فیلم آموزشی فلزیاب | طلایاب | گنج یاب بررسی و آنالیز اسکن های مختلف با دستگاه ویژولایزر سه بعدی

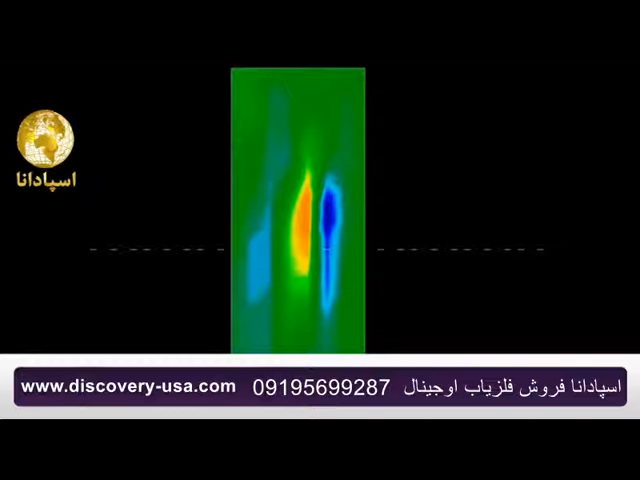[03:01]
just absolutely you couldn't get a much better picture on this tunnel here
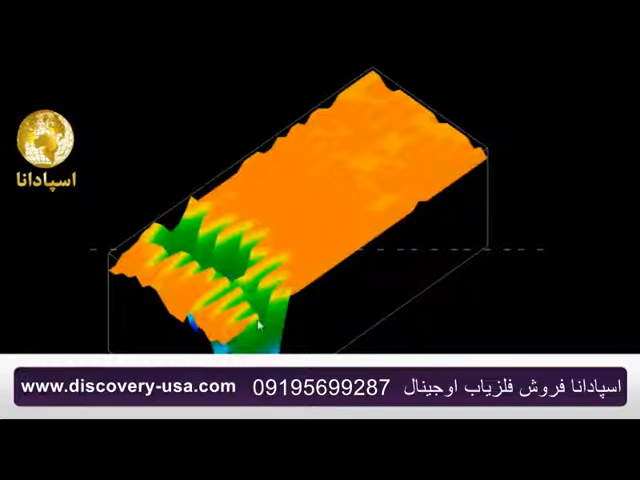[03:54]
weaker the signal I'm trying to get over here because they weren't exactly straight on it but the weaker the signal is it's not going